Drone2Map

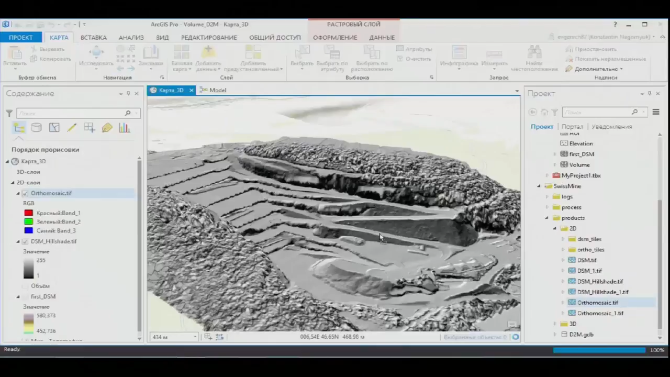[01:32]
Так мы видим достаточно реалистичный карьер.
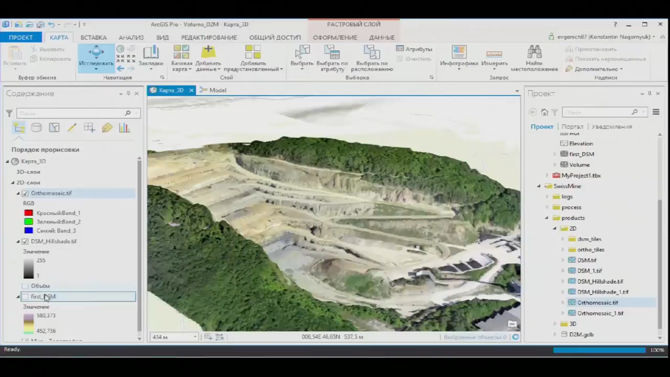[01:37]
Объем выработки мы будем сравнивать с моделью местности до начала разработки данного карьера.
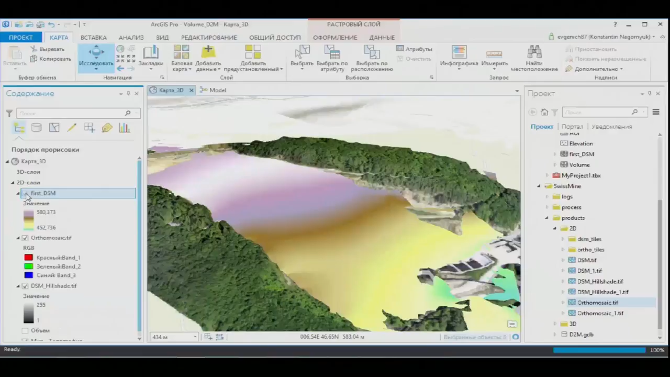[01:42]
Она также у нас загружена в этот проект. Сейчас мы ее видим на экране.